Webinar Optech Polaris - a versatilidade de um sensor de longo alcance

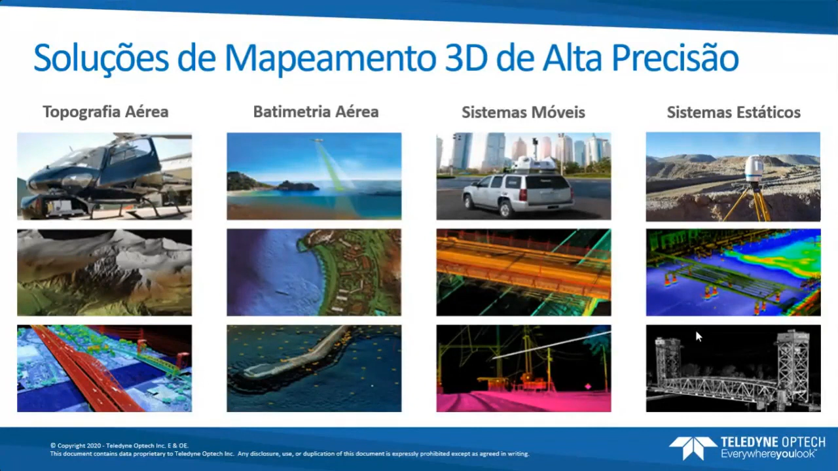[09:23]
Industrial, ou então arquitetura, indoor, né? Levantamentos internos, tá? Enfim, comenta aí no chat qual aplicação que você trabalha, para que a gente possa direcionar um pouco mais esse webinar também, né? E fazer uma coisa personalizada para vocês. O Polaris.
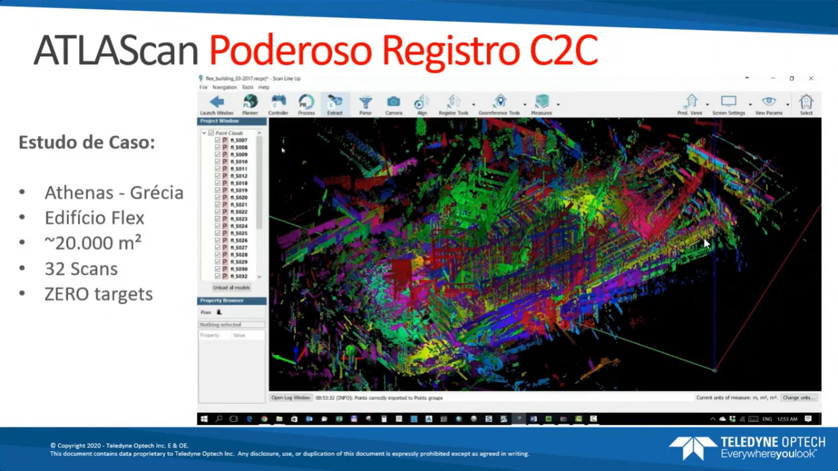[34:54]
inclusive de outros scanners que estão utilizando o Atlas Scan para fazer o processamento, alinhamento e georreferenciamento dos dados dos outros scanners, ok? Porque o Atlas Scan também tem essa capacidade de importar dados nos formatos universais. Então, a partir disso, o Atlas Scan faz um pré-registro, um pré-alinhamento e um alinhamento final,
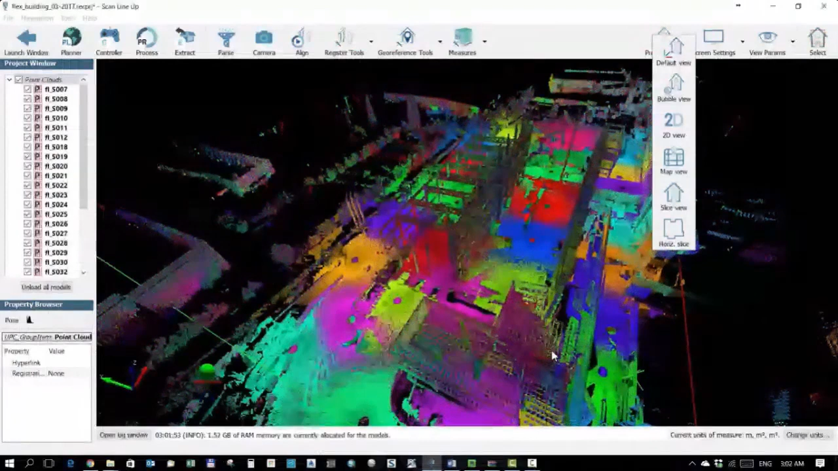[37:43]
Então, o georreferenciamento, nesse caso aqui, foi feito com a precisão de dois, se não me engano, são dois centímetros de precisão. Então, esse é o que eu quero comentar sobre esse poder do motor de processamento do Polaris. O próximo slide, agora, a gente vai entrar aqui num teste, um estudo de caso que foi feito do Rodonel,
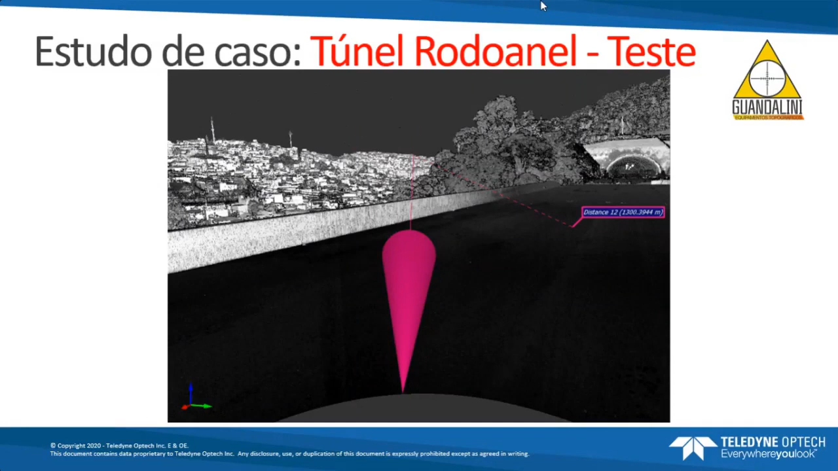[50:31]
falou de você pôr um prisma em cima dele e referenciar ele como se fosse uma sala total então você tem todos os recursos nele então essa essa capacidade dele de você de você integrar na sua empresa de engenharia o equipamento dos seus diferentes métodos de referência faz toda a diferença é muito importante até para quem já tem hoje um outro equipamento scanner ou quer comprar o seu primeiro
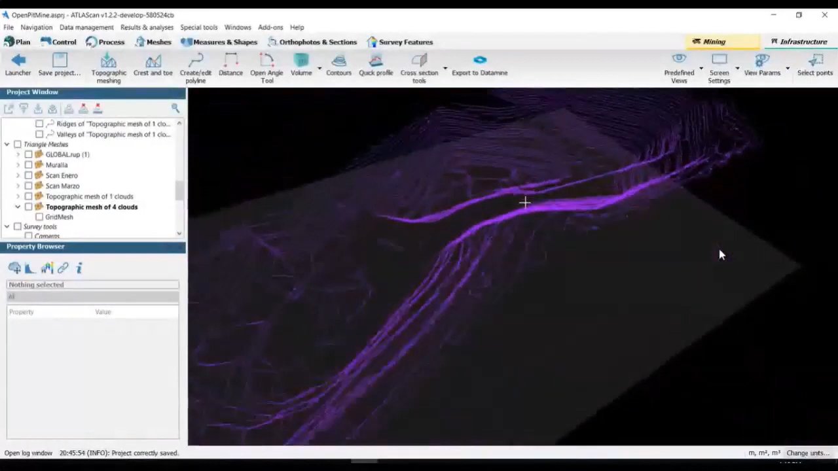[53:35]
otimizado é uma ferramenta bastante simples essa aqui que é então a ferramenta de
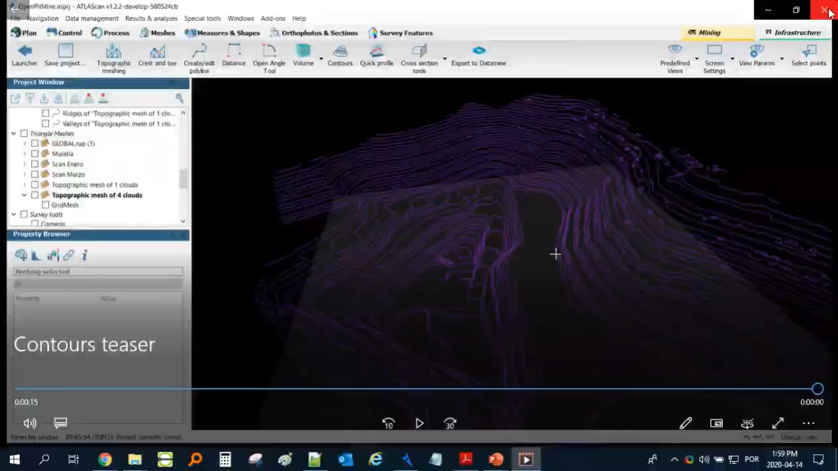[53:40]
extrair curvas de nível o software também permite uma extração automática por exemplo de linhas de crista eu esqueci em português me desculpem
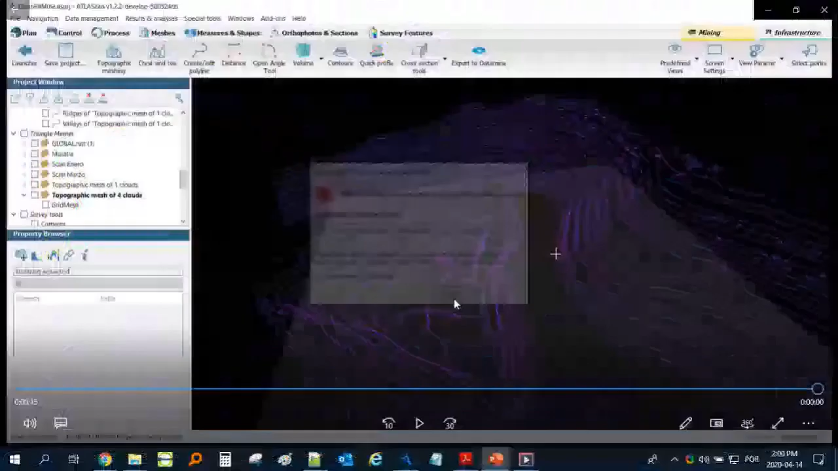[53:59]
as bordas da crista dos taludes por exemplo essa é uma outra ferramenta que a gente tem aqui
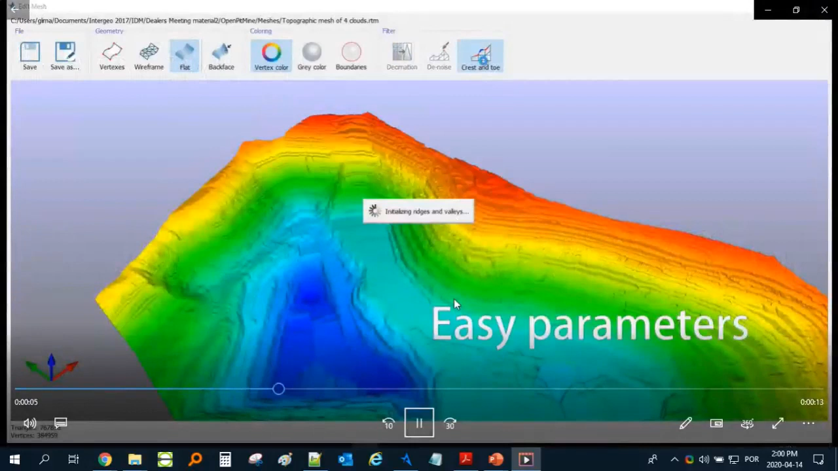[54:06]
automática também da nuvem de pontos ferramenta muito simples os parâmetros bastante
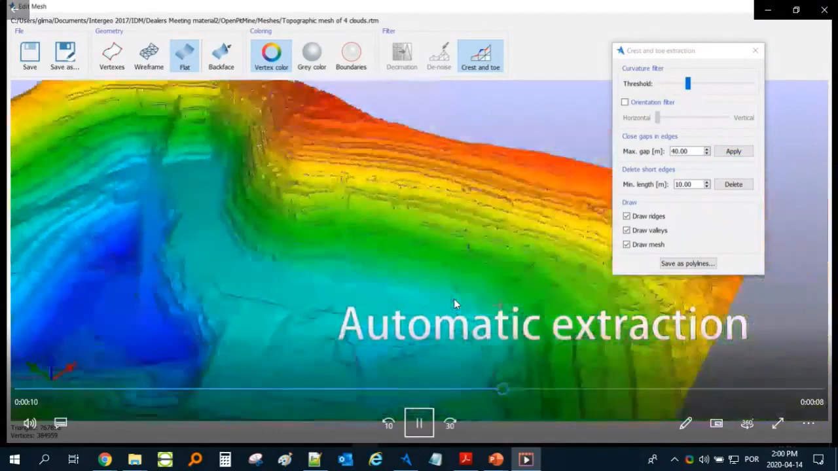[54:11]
sensíveis mas muito simples que faz a extração automática desses polígonos e que vai permitir que a gente exporte essas linhas esses polígonos exportar para CAD para Shapefile também de forma bastante otimizada claro sessões transversais algumas são ferramentas que o software já faz há bastante tempo já tem mas nós
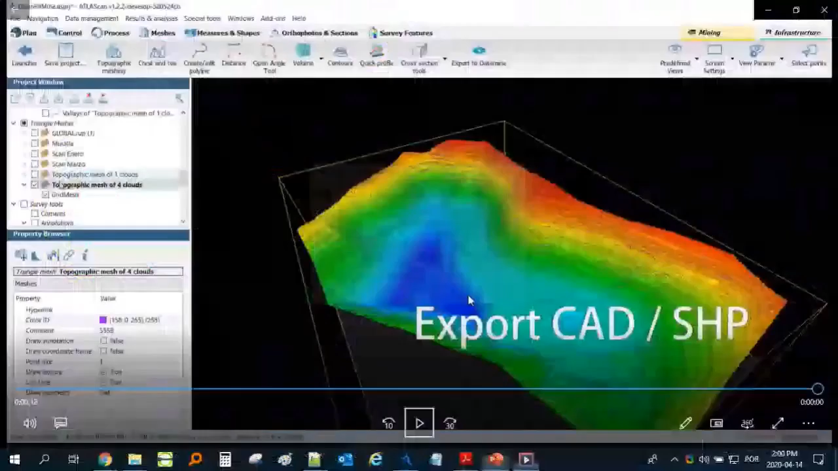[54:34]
melhoramos muito essas ferramentas agora a gente inseriu por exemplo
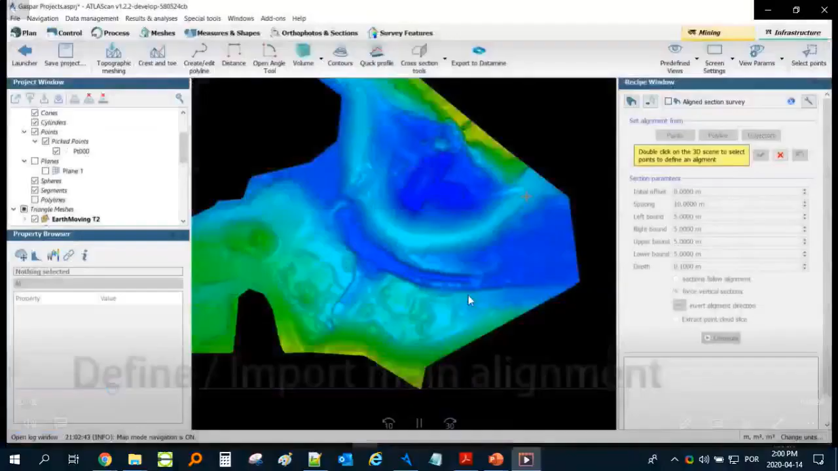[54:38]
essa questão de fazer sessões transversais por alinhamento então você pode
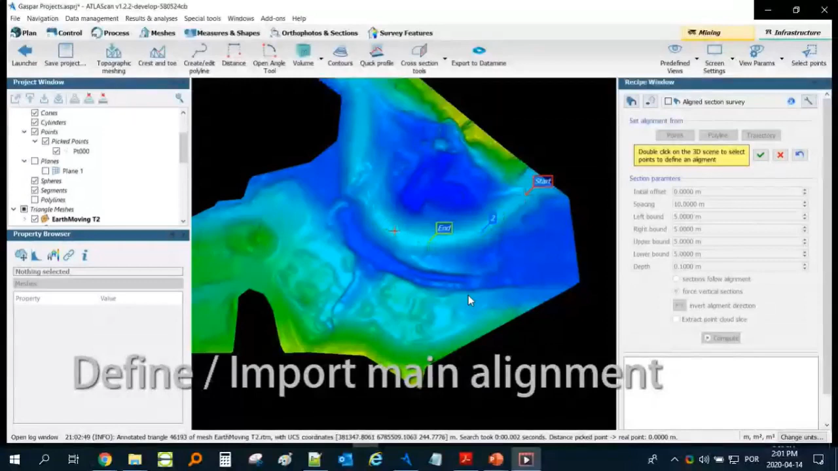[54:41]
importar um alinhamento ou você pode criar um alinhamento manualmente visualizar esse alinhamento
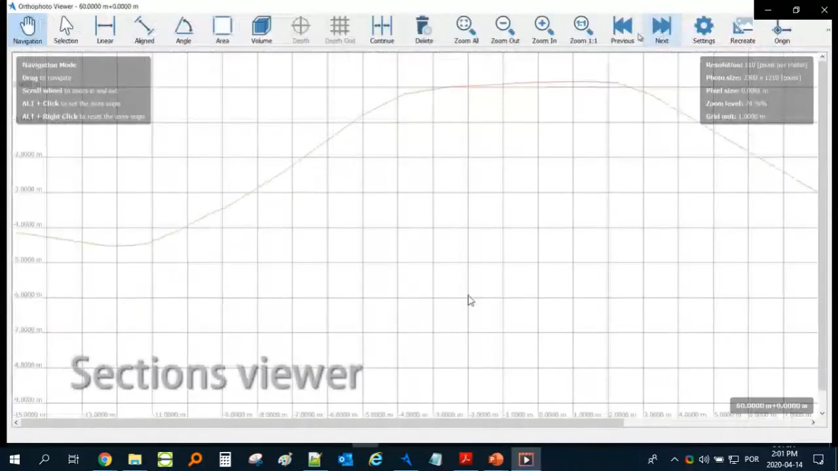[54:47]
em 3D visualizar em 2D inserir anotações nesse perfil
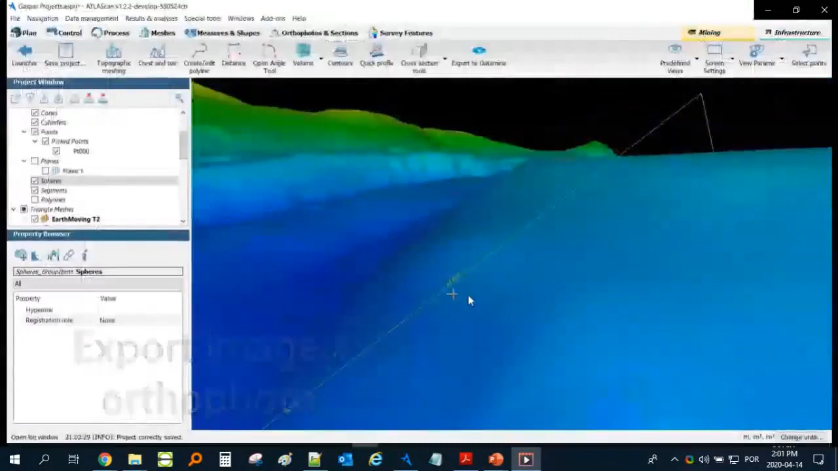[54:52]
salvar o grid aquela visão de grid das imagens e